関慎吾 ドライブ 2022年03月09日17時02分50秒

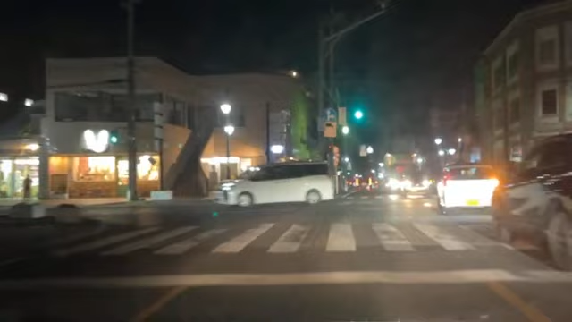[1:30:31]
やばいやばいやばいってかどうしようどうしようこれ以上行ったらマジで帰りがクソ遠くなるぞもう今の時点で結構遠いからねやばい太田まで来てしまったっていうか太田を通り過ぎてしまうんじゃないかこのまま過ぎたらどうしようそろそろ U ターンするかマジでただのドライブだからなさすがにちょっとやばいんじゃないのかな